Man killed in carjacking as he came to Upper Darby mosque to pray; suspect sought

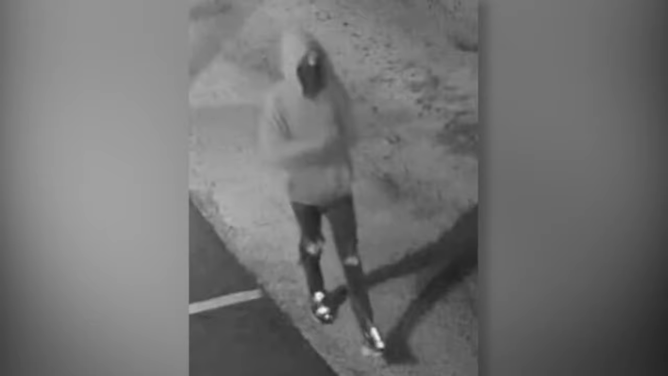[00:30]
Tonight, Upper Darby police are looking for this man, who they say is a person of interest in the murder of 65-year-old Mahabu Rahman.
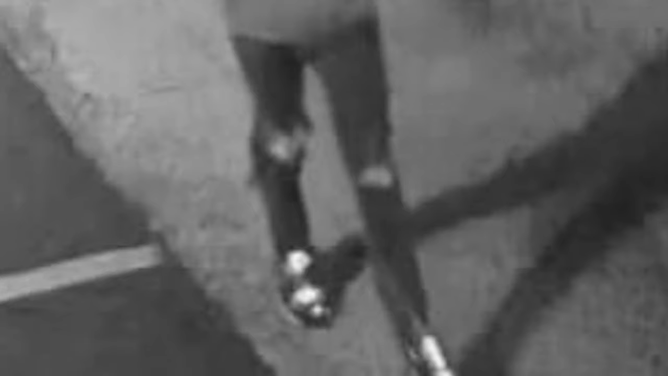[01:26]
Take a close look at the jeans and sneakers of the person of interest. The person who was responsible for this is a coward.